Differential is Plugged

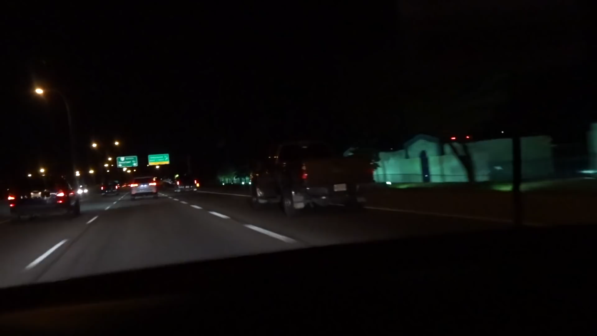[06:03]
this is one of my biggest pet peeves right here is this fucking ass clown in the F-350 turn your fucking lights on you retard